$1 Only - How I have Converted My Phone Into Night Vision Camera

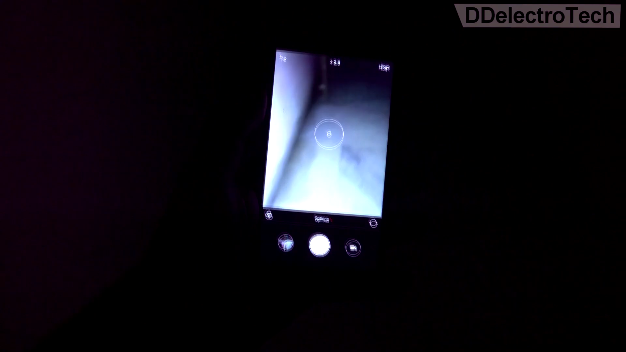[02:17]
we can easily visualize objects when UV light falls on it.
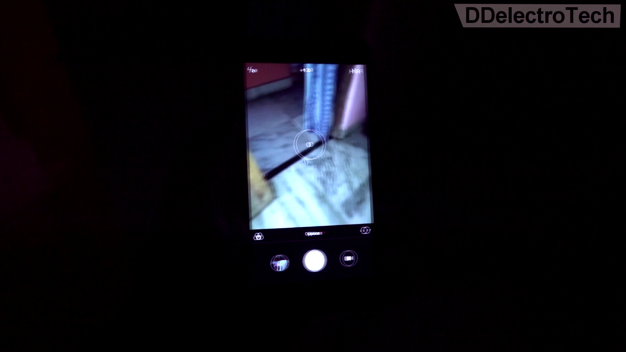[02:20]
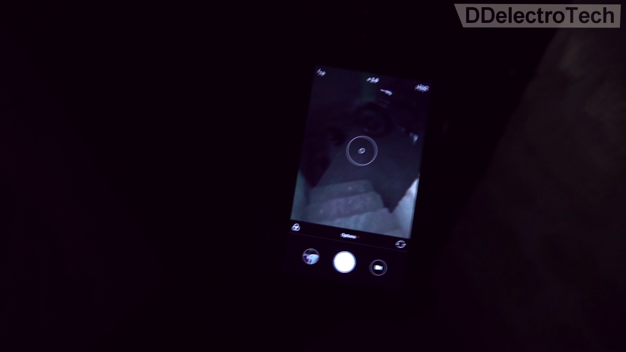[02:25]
As we can see, the area is too dark to be captured by my DSLR.
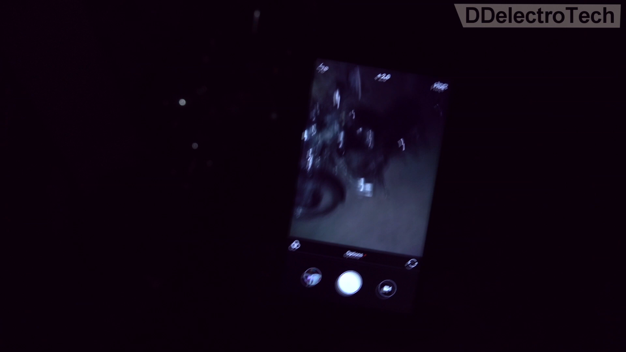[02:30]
But the phone can easily capture all the details using infrared light.